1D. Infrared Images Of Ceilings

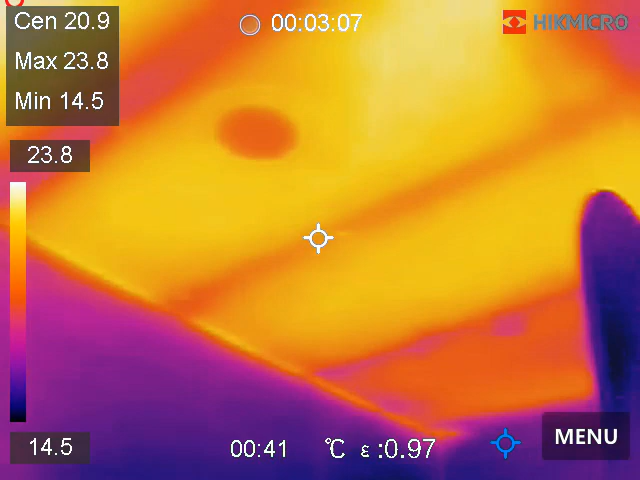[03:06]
On screen: max 23.8°C, min 14.5°C
no insulation up here look at this
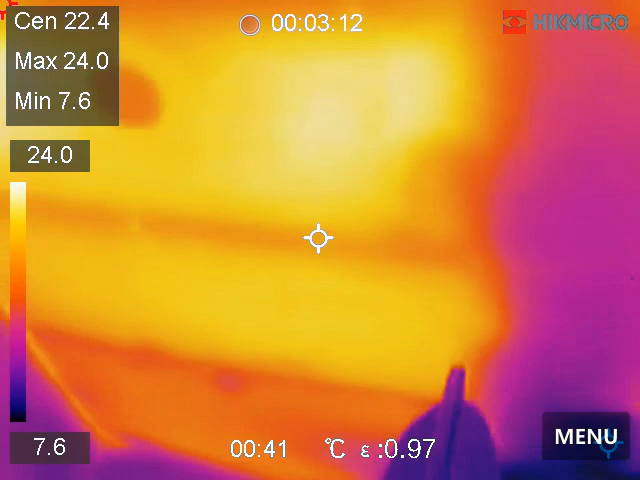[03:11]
On screen: max 24.0°C, min 7.6°C, scale top 24.0°C, scale bottom 7.6°C
I can see that in the attic I didn't know what I was looking at the soil pipe is for that over there okay some of these things are making sense all this y'all all right no insulation
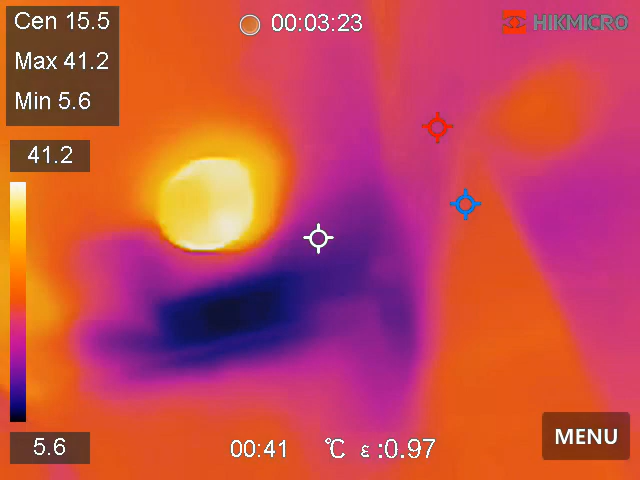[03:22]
On screen: max 41.2°C, min 5.6°C, scale top 41.2°C, scale bottom 5.6°C
I'll come back and get some still images of it as well
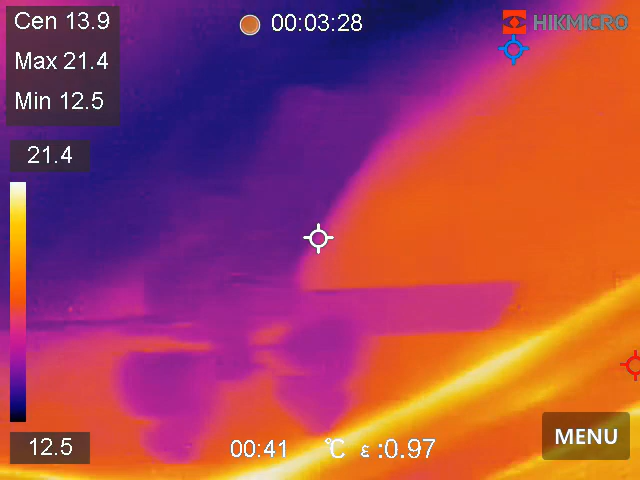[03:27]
On screen: spot 13.9°C, max 21.4°C, min 12.5°C, scale top 21.4°C, scale bottom 12.5°C
coming here primary bedroom thermal bridging thermal bridging thermal bridging
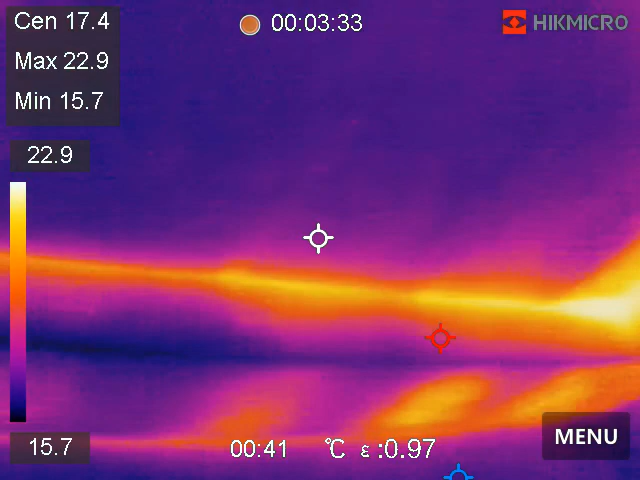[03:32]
On screen: spot 17.4°C, max 22.9°C, min 15.7°C, scale top 22.9°C, scale bottom 15.7°C
nothing to brag about but you know it's not unusual either we're looking for constants and abnormalities speaking of constants and abnormalities
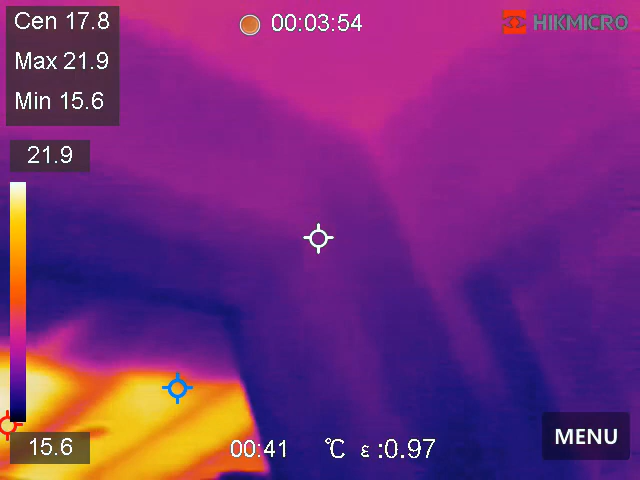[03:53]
On screen: spot 17.8°C, max 21.9°C, min 15.6°C, scale top 21.9°C, scale bottom 15.6°C
that's a good one right there that's a good one what do you mean
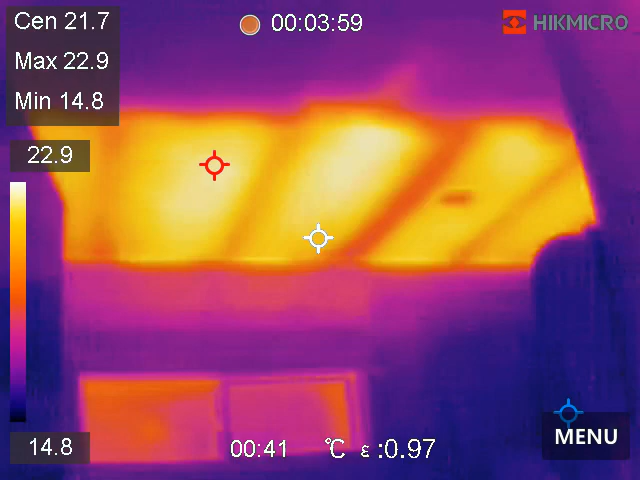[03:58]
On screen: max 22.9°C, min 14.8°C, scale top 22.9°C, scale bottom 14.8°C
see the blue yeah that's cold yeah yeah alright it's just a different spectrum it's just the way we see yeah
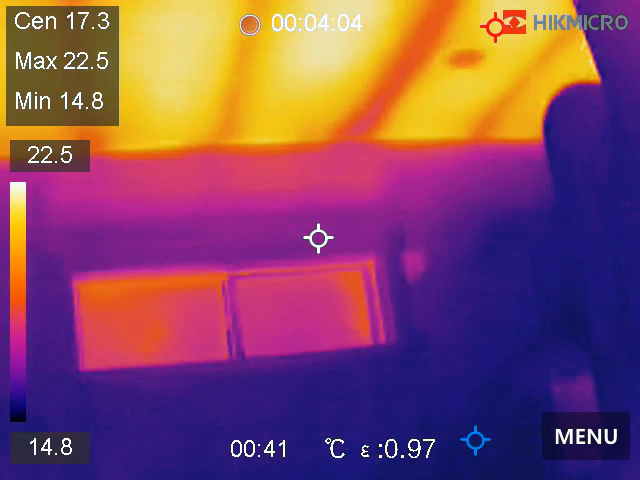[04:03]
On screen: max 22.5°C, min 14.8°C, scale top 22.5°C, scale bottom 14.8°C
yellow is hot white would be real hot okay why is your ceiling hot because you don't have any insulation up there
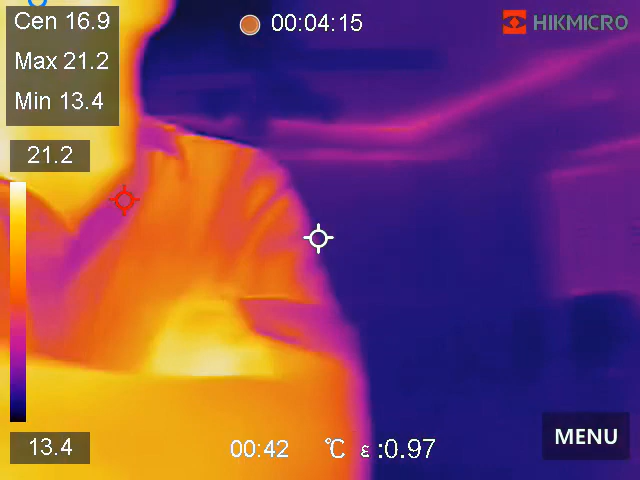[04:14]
On screen: max 21.2°C, min 13.4°C
okay we're in the hall bathroom now
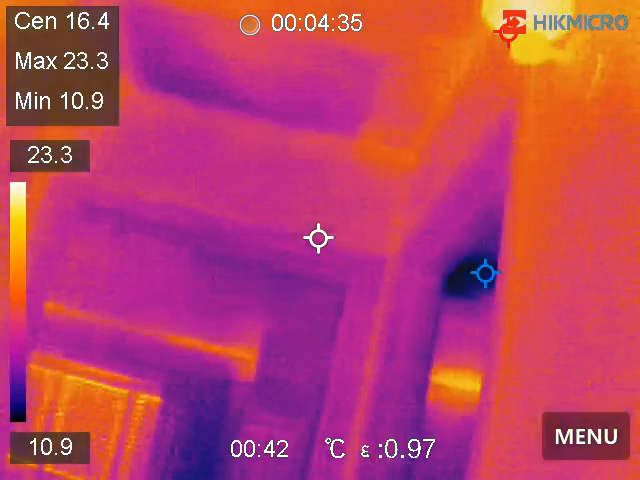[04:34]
On screen: max 23.3°C, min 10.9°C, scale top 23.3°C, scale bottom 10.9°C
nothing too exciting there's always something in the corner bedrooms there's always something
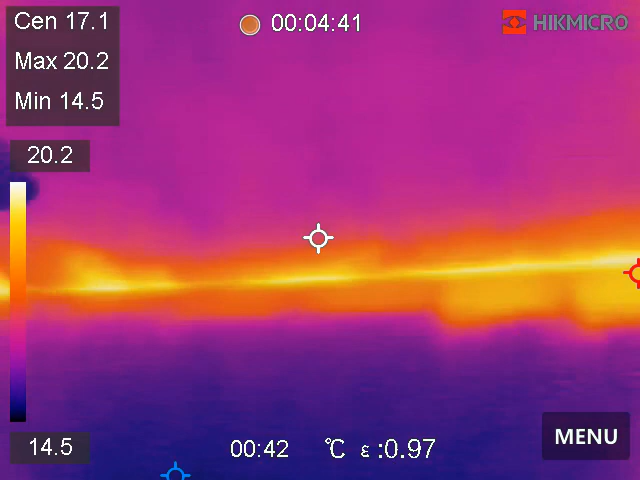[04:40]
On screen: spot 17.1°C, max 20.2°C, min 14.5°C, scale top 20.2°C, scale bottom 14.5°C
and it's starting to load up right in that corner right there
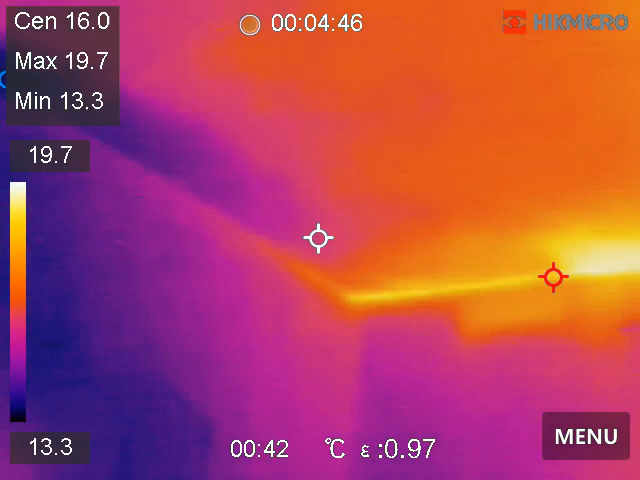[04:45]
On screen: max 19.7°C, min 13.3°C, scale top 19.7°C, scale bottom 13.3°C
that's not really unusual it's not really nothing to brag about but it's not
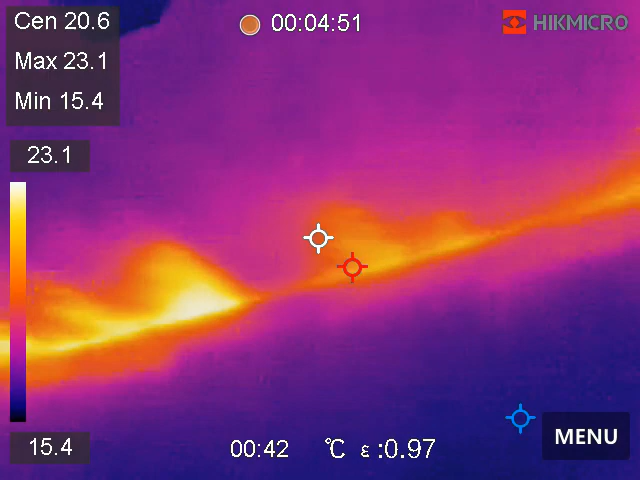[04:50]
On screen: spot 20.6°C, max 23.1°C, min 15.4°C, scale top 23.1°C, scale bottom 15.4°C
real unusual we don't have any soffit baffles so the insulation is just holding the heat as it's washing they call it washing
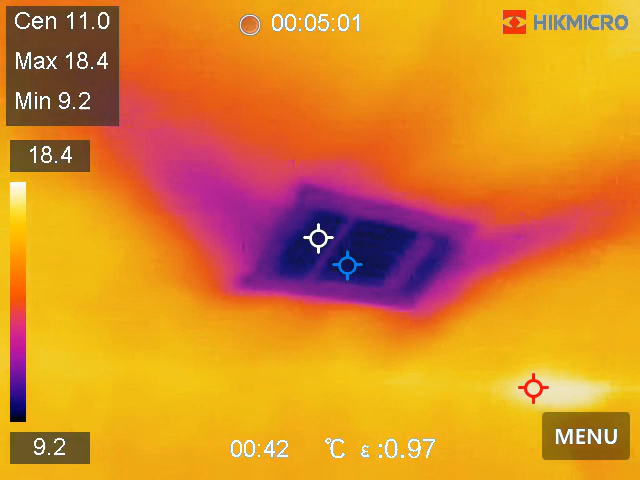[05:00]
On screen: spot 11.0°C, max 18.4°C, min 9.2°C, scale top 18.4°C, scale bottom 9.2°C
air washing air washing with your insulation the minerals from the air get deposited in your insulation okay we're in the north west bedroom now